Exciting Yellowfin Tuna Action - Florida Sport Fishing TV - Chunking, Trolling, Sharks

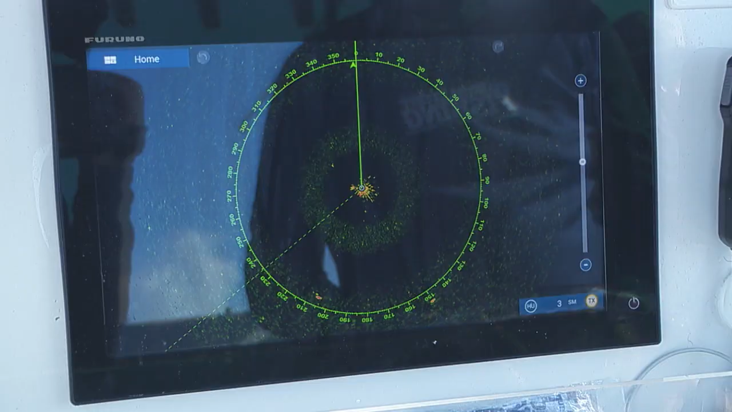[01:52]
We're going to walk you through the whole process using our Furuno TZ Touch radar in the bird mode.
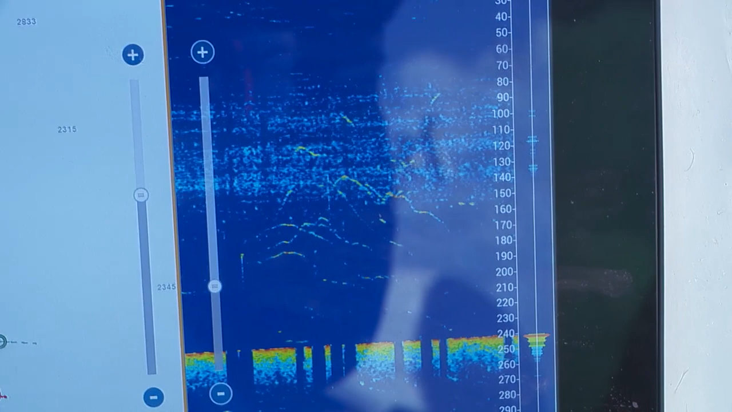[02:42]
We read them real good. We may just stop and start chunking, but this is what it's about right here. I mean, if this is not super exciting, you know, you're trolling along,
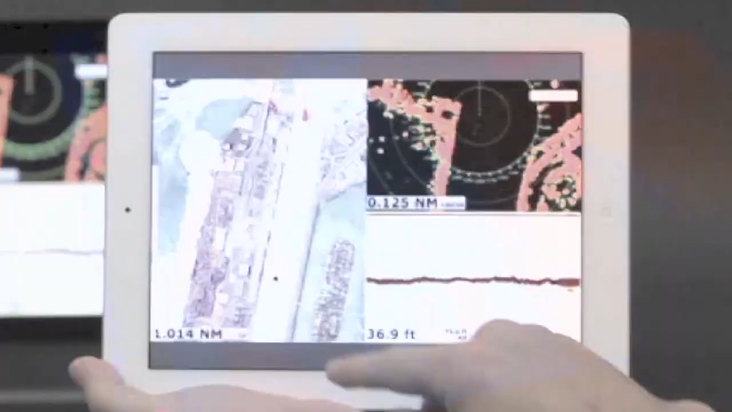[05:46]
The world's first multi-touch MFT chart plotter, Navnet TZ Touch.
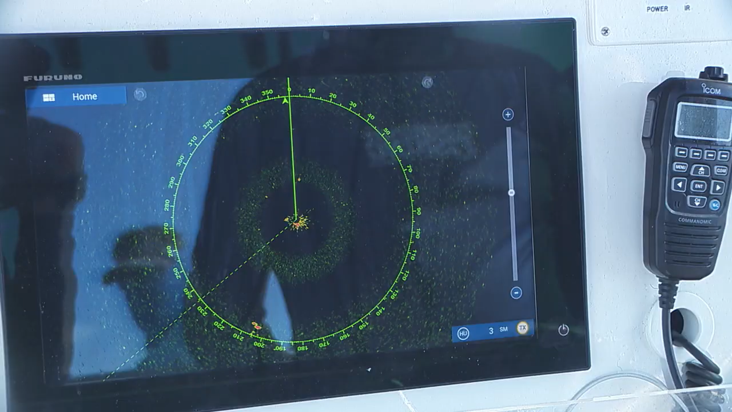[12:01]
So we're out here in the channel looking for these tunas,
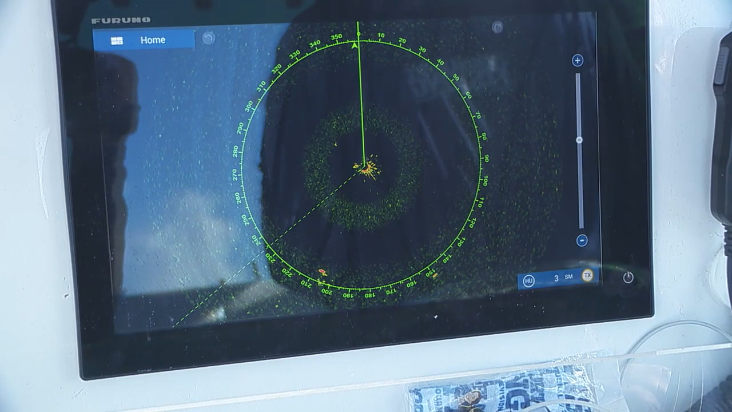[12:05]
and dolphin, skipjacks, blackfins, but the key is finding the birds, and Furuno has made it really, really simple with their new TZ Touch flat screens with bird mode. It's just a simple setting. You push one button. You don't have to get the machine dialed in.
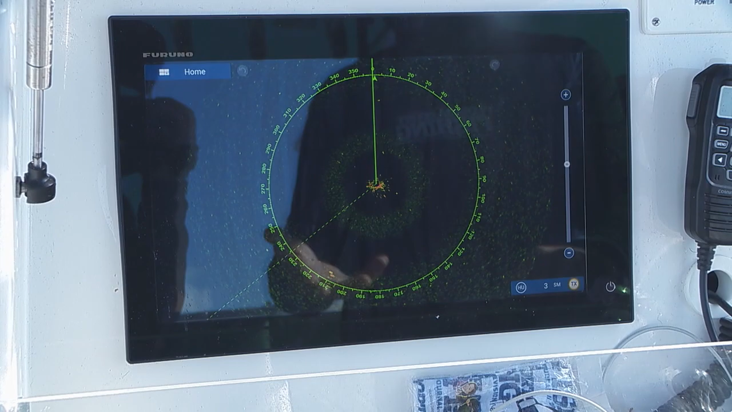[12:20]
It's just an automatic setting, and it's kind of, you know, I want to kind of try and explain to you what you're looking at here.
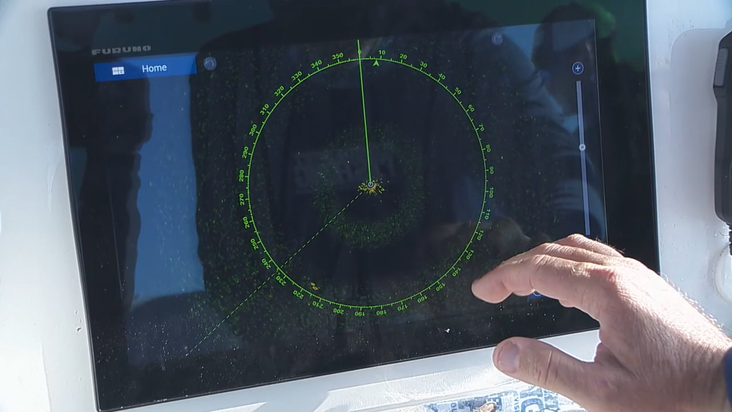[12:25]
You can see the little specks. That's a single bird right there.
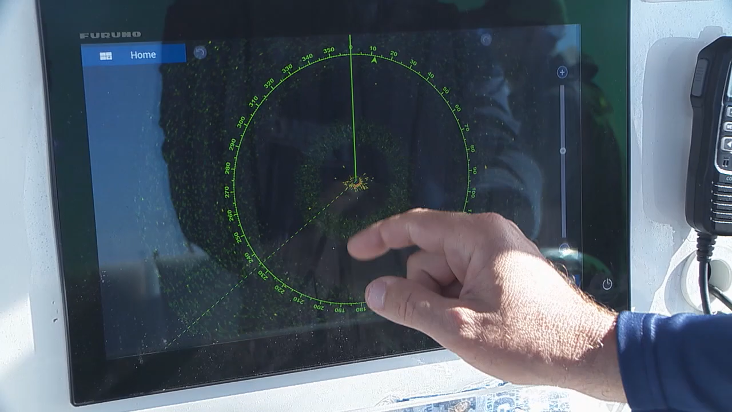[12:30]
There's a couple more birds that are popping up. There's a couple birds up in that area.
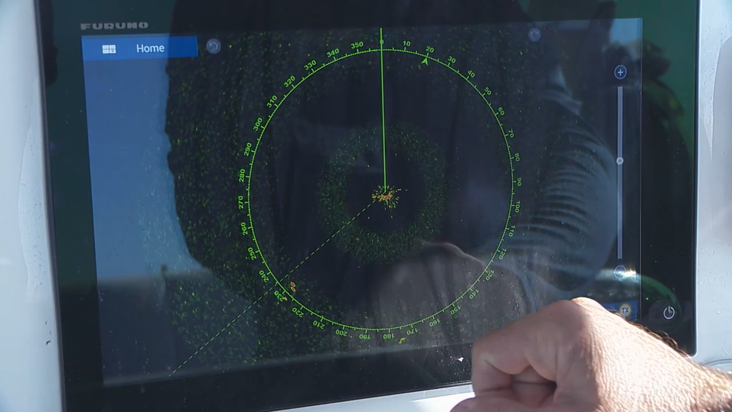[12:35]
There's a pod right down there. A pack of birds.
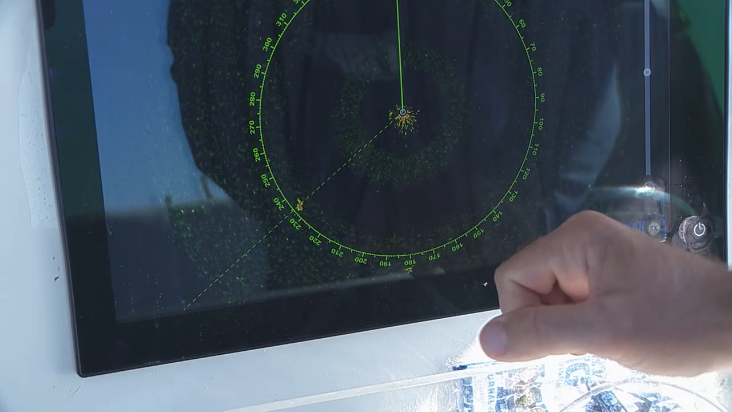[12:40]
So it takes a little while just to get used to what you're looking at and to get dialed in.